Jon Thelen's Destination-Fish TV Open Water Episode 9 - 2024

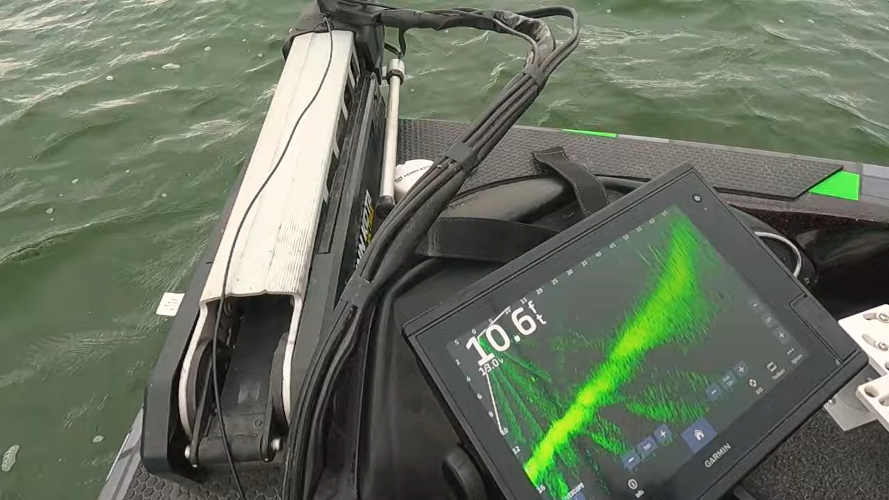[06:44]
On screen: depth 10.6 ft
today anglers rely more than ever on their electronics
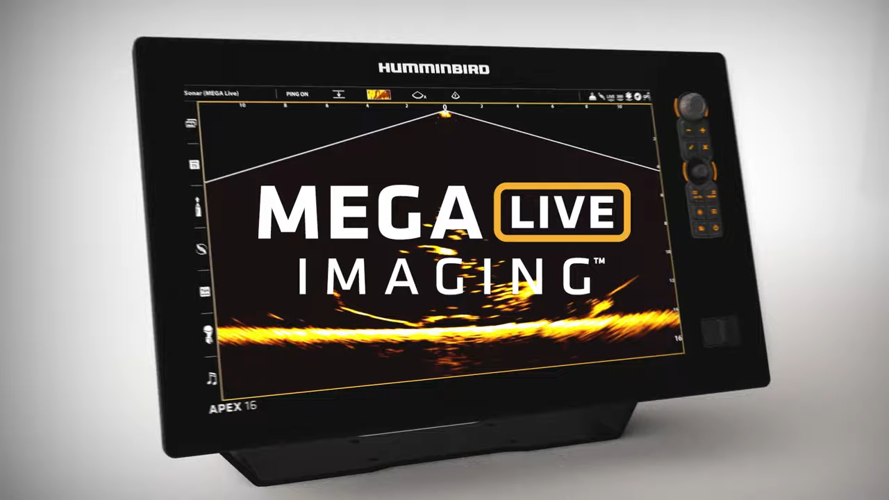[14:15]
new mega live imaging shows you what's below in real time